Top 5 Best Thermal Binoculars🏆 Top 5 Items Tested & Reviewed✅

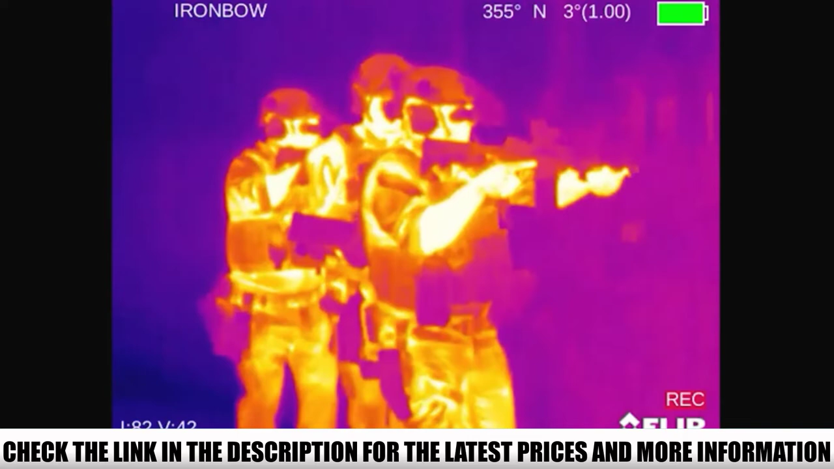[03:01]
As a monocular, it can be used freehand, but with its 1x optical magnification, it makes it the perfect set of thermal night vision goggles especially for nighttime use.
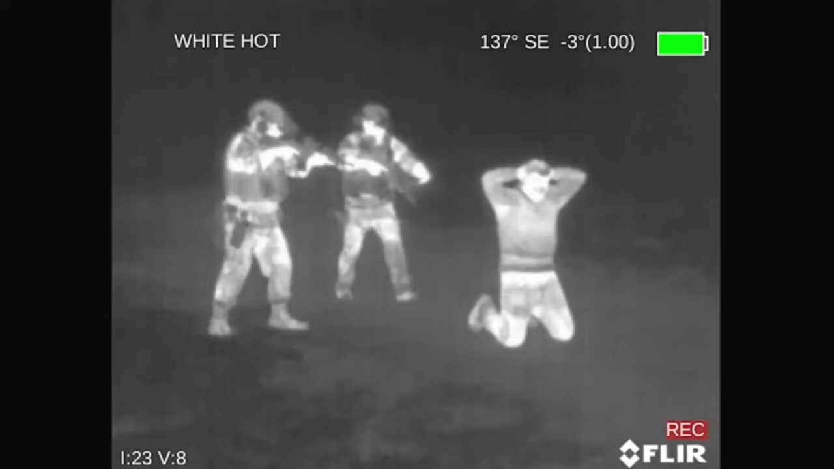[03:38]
But, you must be aware that the Breach Thermal Night Vision Monocular is designed for close-range use.